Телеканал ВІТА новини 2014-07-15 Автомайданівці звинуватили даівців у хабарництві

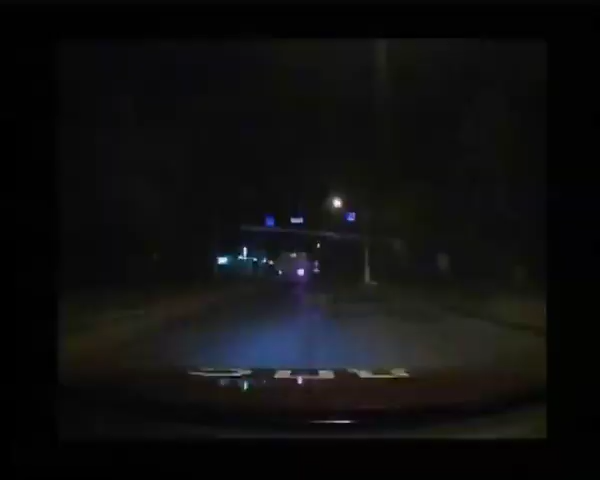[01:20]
тієї ночі спершочерговий патруль затримав ту вантажівку Причина зупинки – підозріла манера керування Ми його спільняємо,